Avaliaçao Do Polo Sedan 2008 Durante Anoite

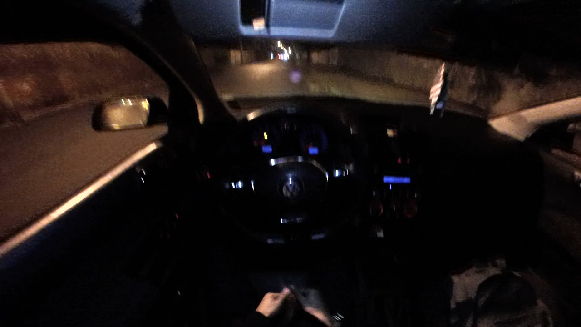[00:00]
Salve rapaziada, firmeza total, sejam todos bem-vindos a mais um vídeo. Agora são 23h51, rapaziada, acabamos de sair do trampo. Estamos indo para casa e hoje a gente vai fazer uma avaliação do Polo Sedã 2008 naquele rolezão noturno, rapaziada. Como vocês podem ver, estamos aqui com o Polão, com um LEDzinho aqui em cima, mano.
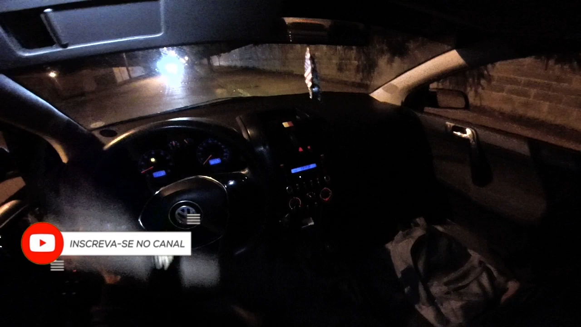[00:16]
Vamos desligar tudo e vamos com a claridade do painel.
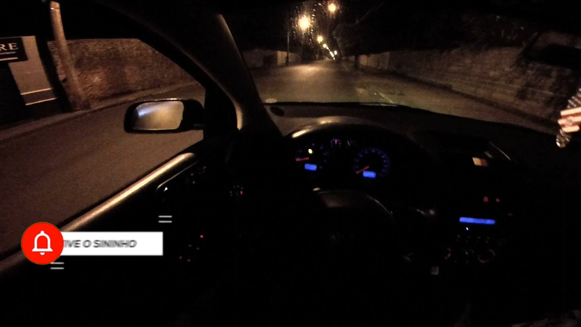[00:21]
Vamos fazer aí uma avaliação aí do Polo durante a noite, um rolezão à noite, pegando todas as iluminações aí do carro, né, mano?
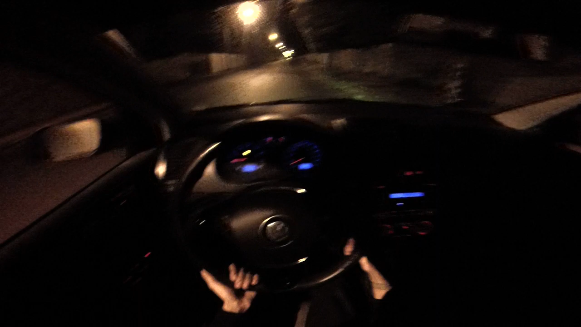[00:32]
Como vocês podem ver, cara, aqui no Polo, ele tem uma opção aqui que você consegue diminuir a claridade das luzes, né, mano?
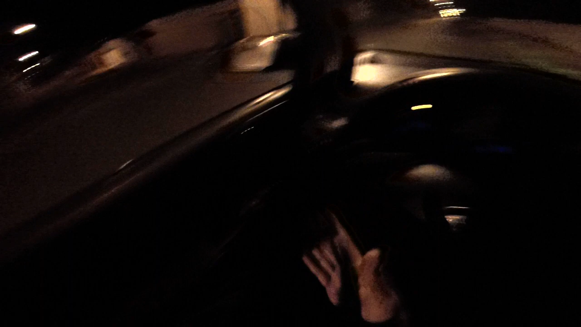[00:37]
Como aumentar, rapaziada? Às vezes você tá com dor de cabeça aí, mano, tá com a visão meia,
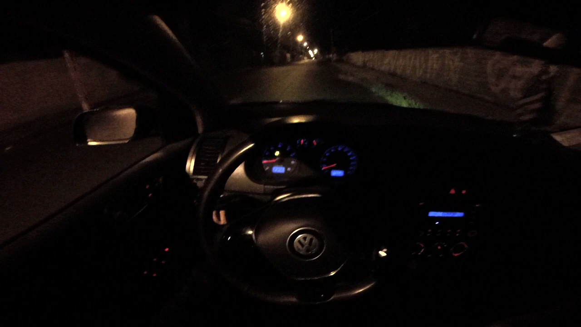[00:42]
meia doendo e tal, você consegue diminuir a iluminação e aumentar. Mano, muito top essa opção do carro, mano.
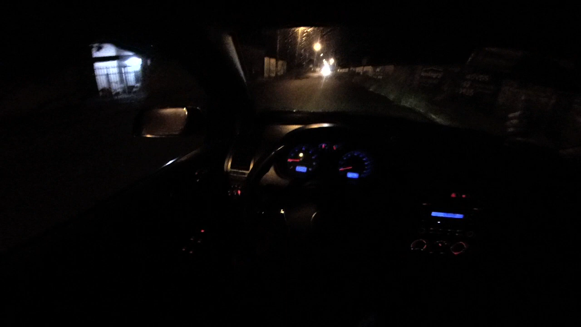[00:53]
Acho muito top. Estamos usando o Xenon em cima e embaixo no Polo. O Xenon aqui, ele já veio no carro, não foi eu que alterei, né? A iluminação aqui no carro eu acho bem top, nossa, cara, clareia demais, é uma iluminação muito braba. Gostei demais, eu gosto demais, esse carro me encanta muito. Estamos usando a iluminação original do carro, né, mano, que é azul.
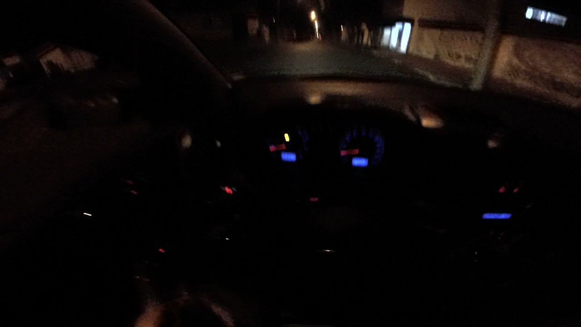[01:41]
ia ficar bem mais claro, ia ficar bem iluminado. Mas eu gosto do azul também. O azul eu gostei bastante, né? Aqui a iluminação aqui na parte do ar também eu achei bem top. Ela é um vermelhão. A parte do som também, como vocês podem ver, como assim das portas também, todo vermelho, toda iluminação vermelha, né?